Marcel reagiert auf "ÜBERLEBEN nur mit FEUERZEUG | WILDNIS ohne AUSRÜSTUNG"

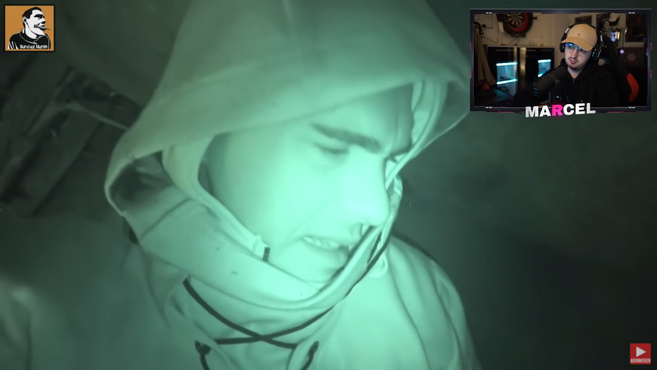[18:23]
Richtig, richtig kalt. So, aber so durchkalt. So, brrrr. Komplett durch. Das Moos hier, das ist, naja, eher schlechter als recht. Ich habe nur keinen Bock, nachts nochmal raus irgendwie Holz holen und dann wieder von vorne anfangen. Jetzt muss ich jetzt ultrasparsam mit dem Holz umgehen, wenn ich bis morgen früh durchhalte. Oh. Man kann ja auch nicht immer lange schlafen.
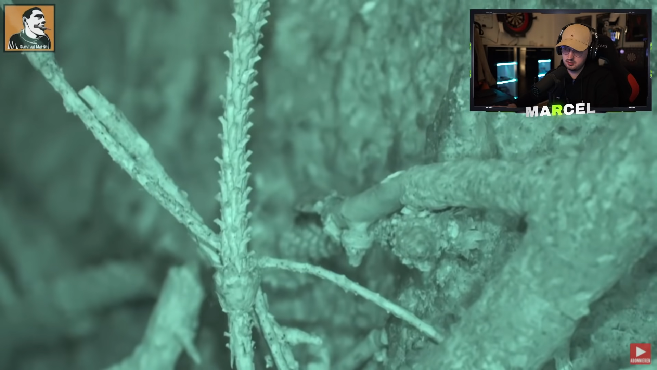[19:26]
Da sind jetzt die Viecher natürlich. Oh ne, ey.